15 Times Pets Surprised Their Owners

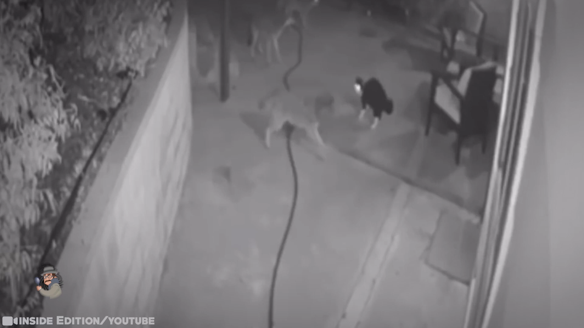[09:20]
House cat fights off coyotes. You'd have to be crazy to mess with this cat.
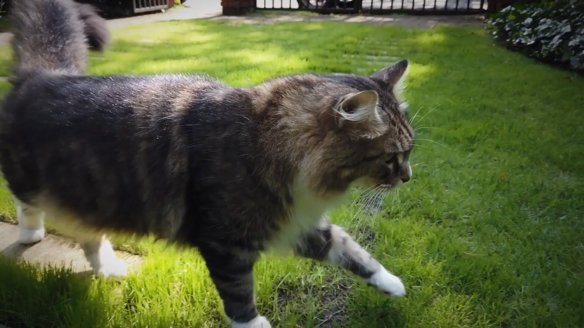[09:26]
Your cats might look cute, but let's face it, these domestic pets are really fierce predators. Max is a perfect example of the fearless nature of the household kitty and
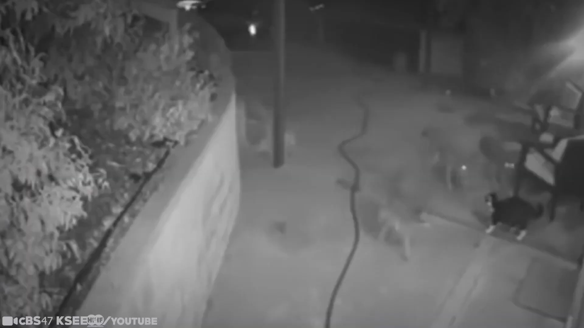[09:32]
was caught on a home security camera fighting off a pack of wild coyotes. Now, that takes some guts. This eight-year-old rescue kitty from Los Angeles in California was targeted by a trio of deadly coyotes,